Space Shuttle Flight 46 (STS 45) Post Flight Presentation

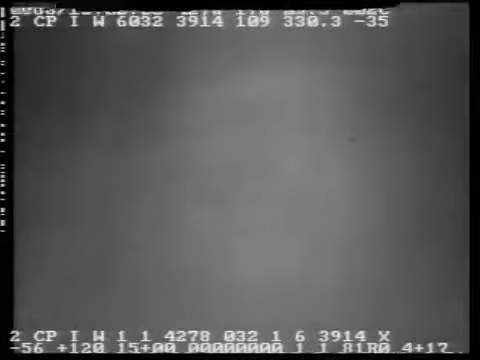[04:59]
That beam really did look like one of the phasers that is in Star Wars or Star Trek. It's really an amazing phenomenon to see this come out of the orbiter for the first time.